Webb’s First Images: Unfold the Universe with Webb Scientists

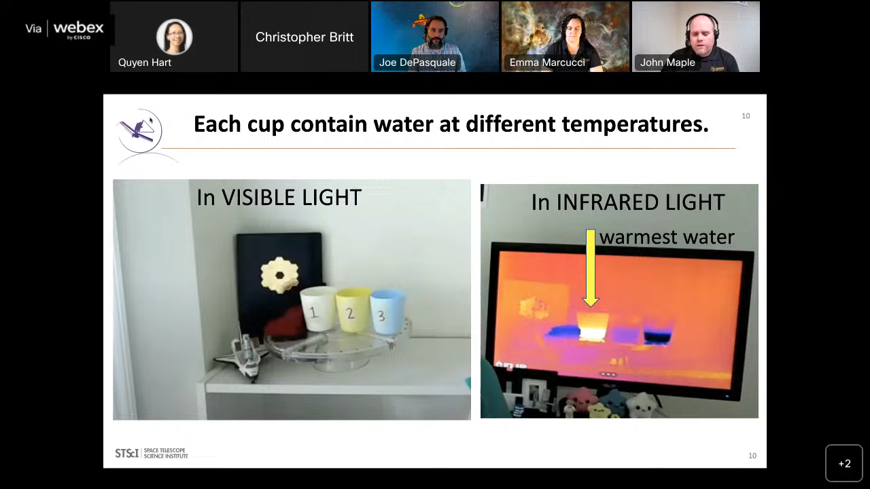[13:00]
So this is what Webb can see in even greater detail of seeing the infrared light being emitted by objects in space. Go ahead. Now we can do the next one. So infrared light is like heat. Our eyes are not sensitive enough to see it. But we can build tools that we can see it with. You know, if you felt before, you can feel infrared. You can see it passing through some materials. Like in this picture, this gentleman has his hand in a trash bag. In invisible light, we only see the trash bag.
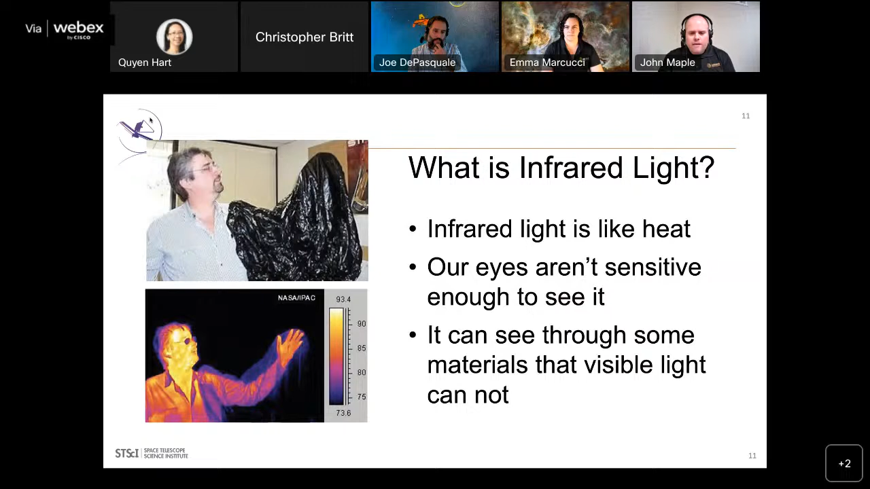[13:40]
But when we look at it through an infrared camera, we can see his hand and arm emitting infrared light that can pass through that trash bag. And it can be seen by the camera. Grant, go ahead and get the next one.